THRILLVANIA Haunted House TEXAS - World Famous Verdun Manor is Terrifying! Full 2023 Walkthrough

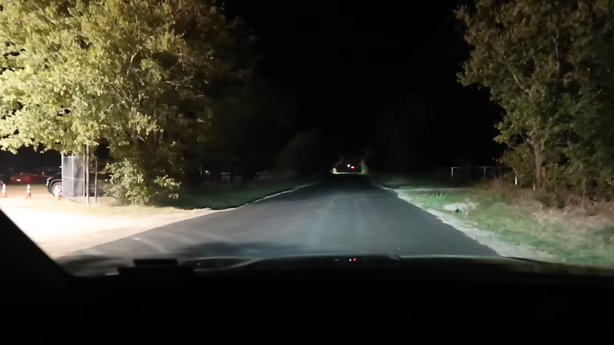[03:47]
All right, here we go into Thrillvania parking area. Check it out. Looks like they got plenty of parking out here.